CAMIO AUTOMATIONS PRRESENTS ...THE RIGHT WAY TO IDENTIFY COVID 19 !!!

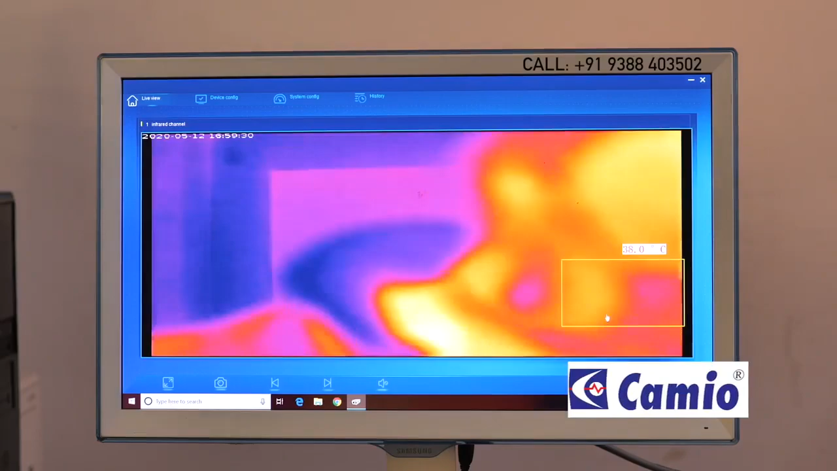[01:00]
We can save the temperature. The company, your office, etc. We can save the result on our network.
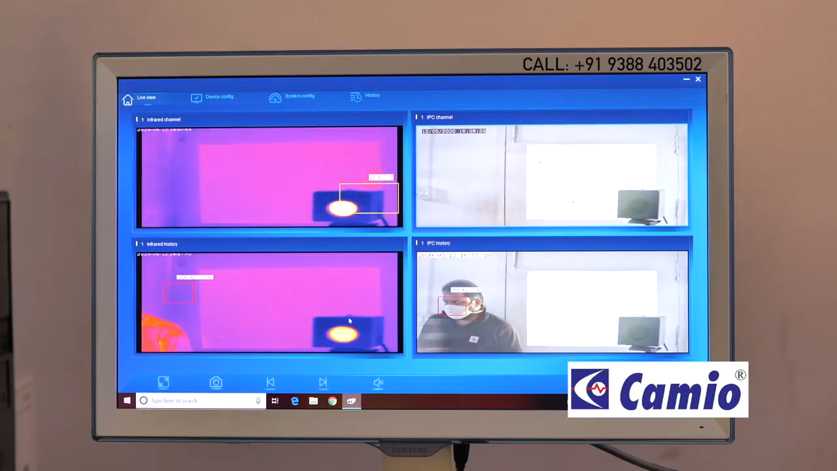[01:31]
In the combined output, we have a sharp temperature.
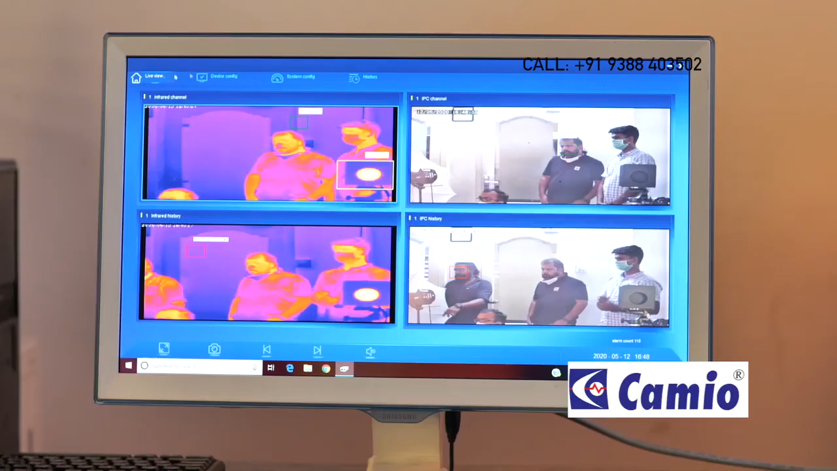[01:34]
We have an alarm for our temperature. We have an image to save the image. We are looking at the image every single time. We have an equipment from the international community.